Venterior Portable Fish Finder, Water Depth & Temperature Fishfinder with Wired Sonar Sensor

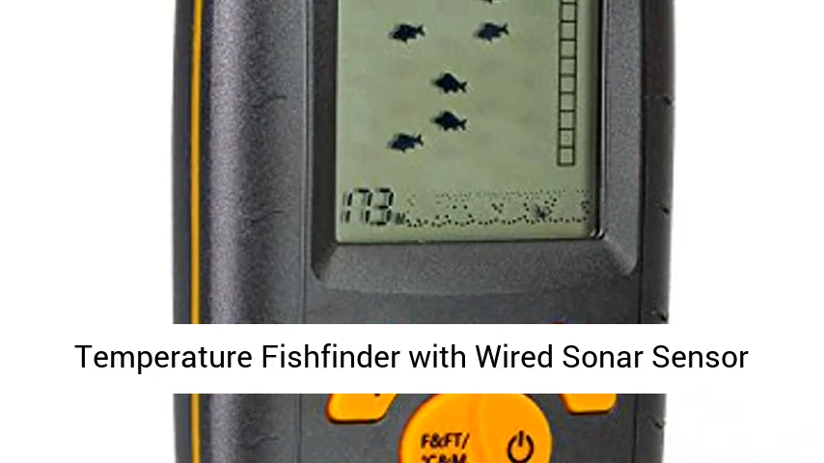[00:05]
Display as well as identify water deepness and temperature level,
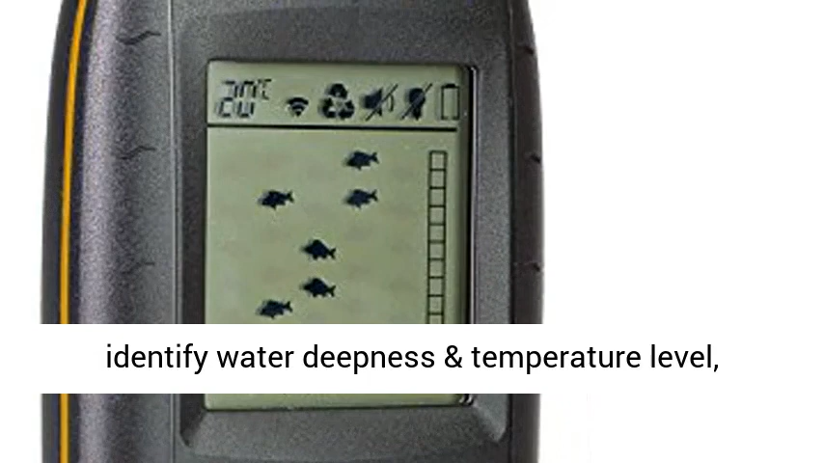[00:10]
approximate fish place, tall and short weeds, sand and rocks on seabit.
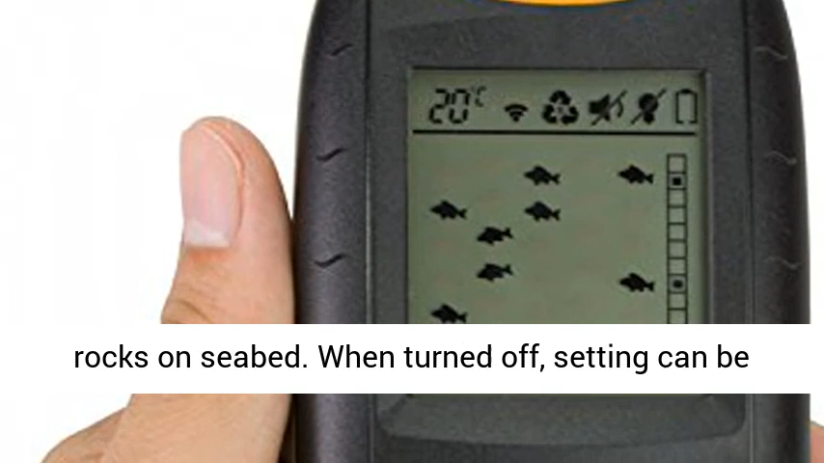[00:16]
On screen: water 20°C
When turned off, setting can be saved. Backlight setting enables you to make use of the Fish Finder at night.
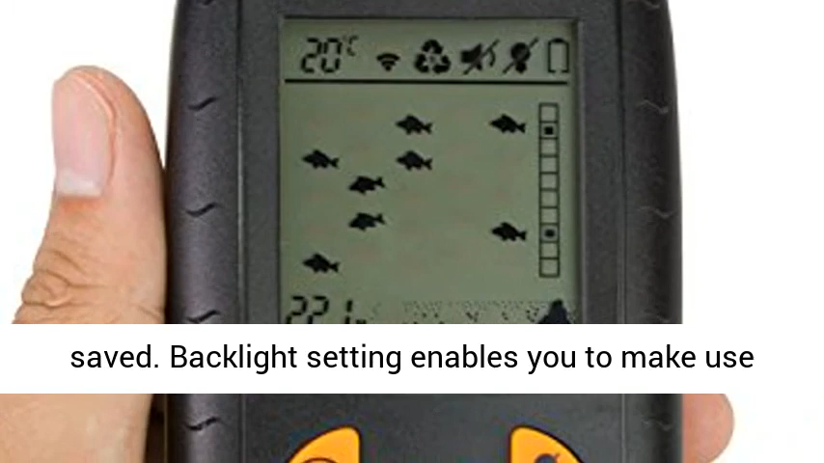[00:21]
On screen: water 20°C
Includes round transducer with 25-feet cable television and also removable transducer float.
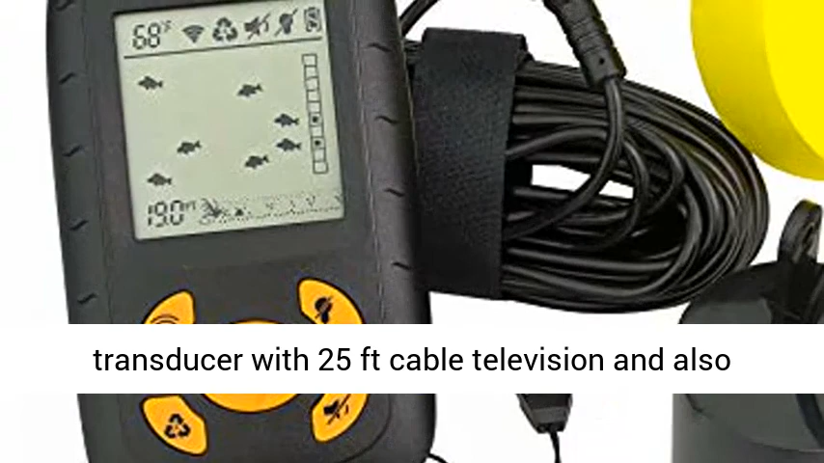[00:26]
Suitable for fishing off the dock, from a kayak, as well as ice angling.
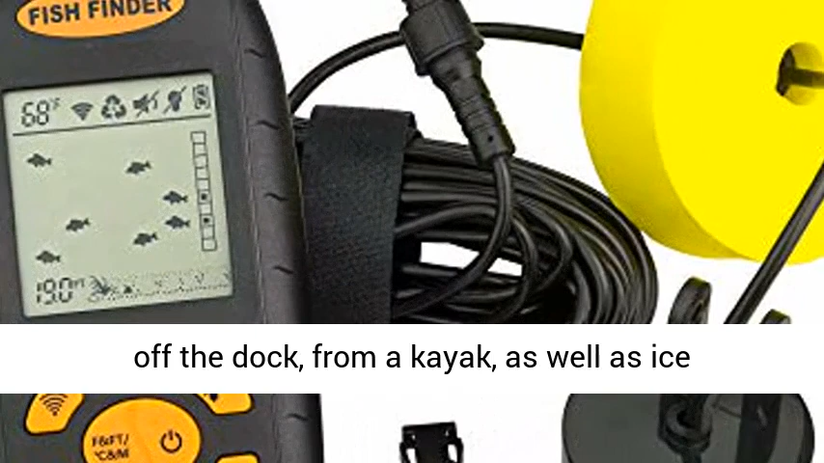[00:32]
Its neck band enable you to hang it around neck.
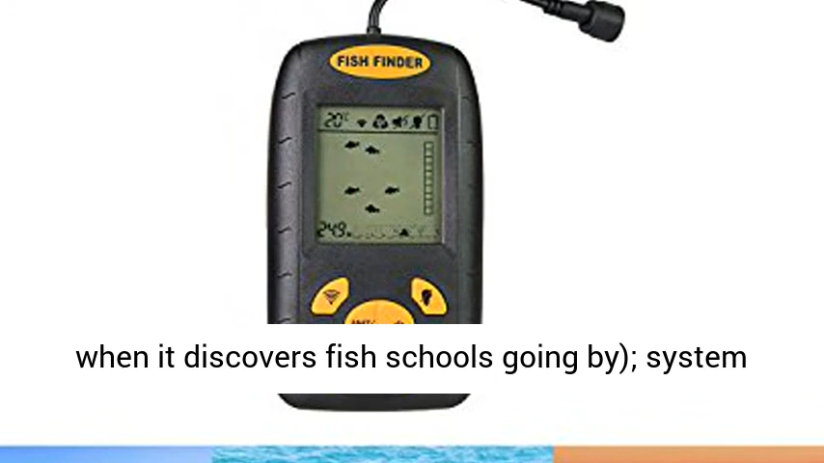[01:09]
On screen: water 20°C
Offers you notifies when it discovers fish schools going by, system of procedure,
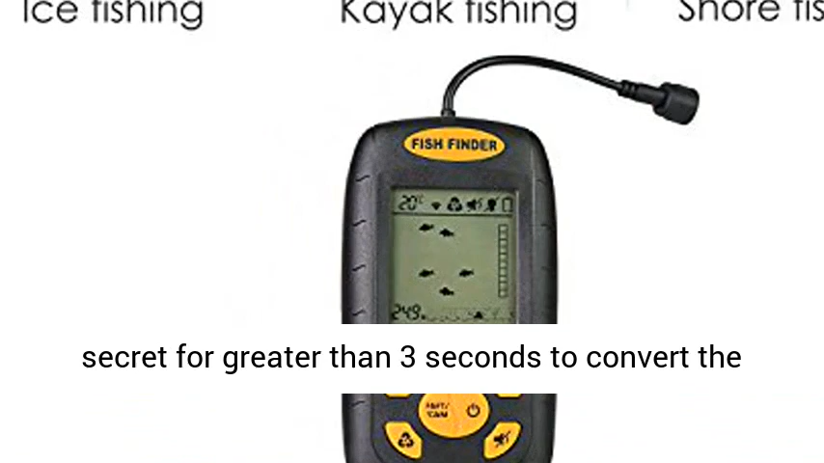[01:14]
press as well as hold F and FTC and M secret for greater than 3 seconds, to convert the unit of action for deepness and temperature level.